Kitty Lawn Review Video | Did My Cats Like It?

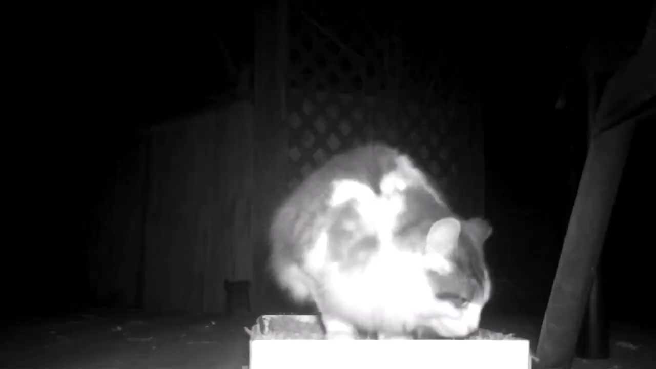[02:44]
They were interested in the catnip I had sprinkled on it. But during the night we had the trail camera set up and a random cat that maybe stops by occasionally was all over this thing, probably because of the catnip.